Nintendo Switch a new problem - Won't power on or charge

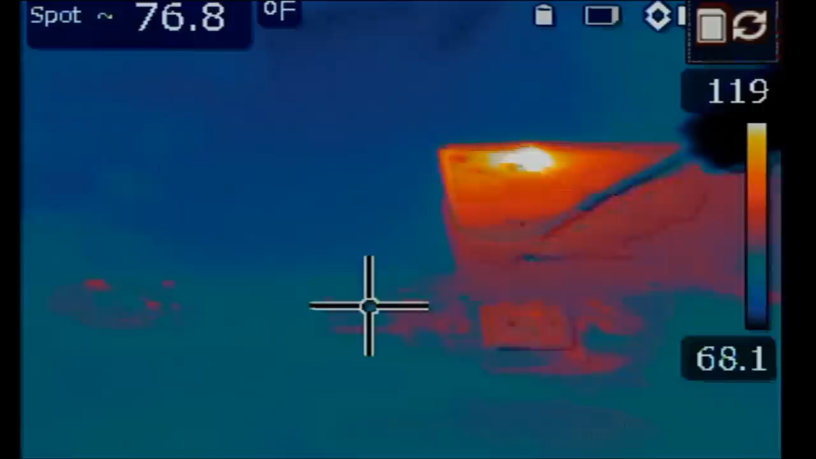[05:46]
On screen: spot 76.8°F
Look at this, we see something hot right over here. What is getting hot?